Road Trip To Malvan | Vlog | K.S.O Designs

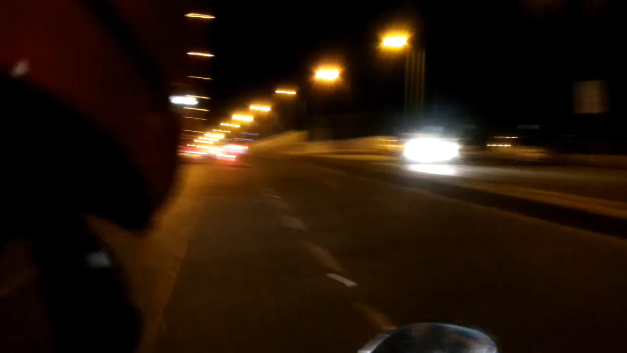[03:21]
Guys, can you imagine? Me and my dad are standing right beneath a bridge. I mean, you guys can see, right?
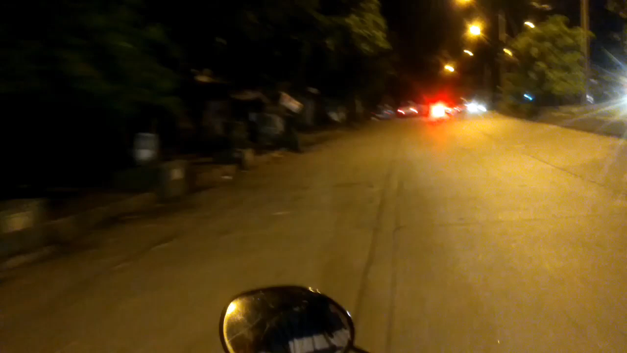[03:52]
We just stood beneath the bridge waiting for my brother from half an hour. Anyways, now that we know where he is. Oh, see. I see him. The guy in the blue.
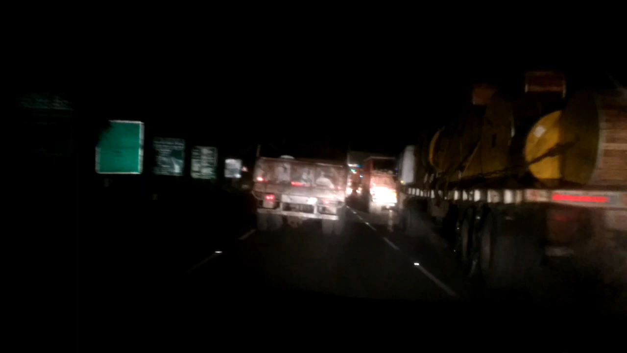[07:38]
There's a truck here, there's a truck there.
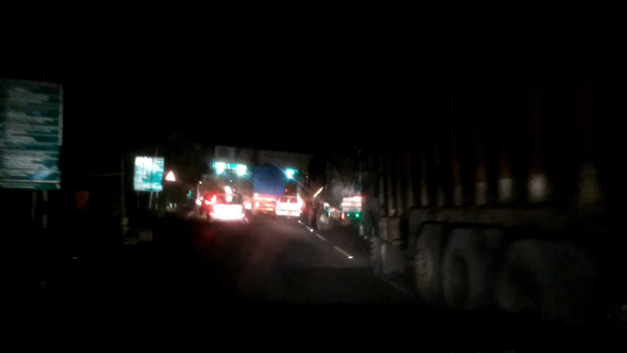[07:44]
Oh no, I see traffic. I just hope we don't get stuck in traffic for too long because it's gonna really suck up our time really, really bad.
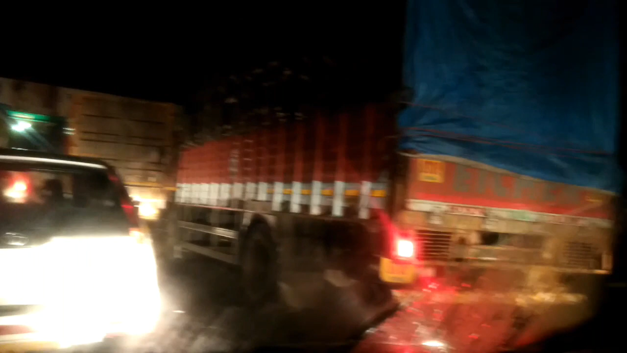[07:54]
So fingers crossed that we don't get stuck in the traffic for too long.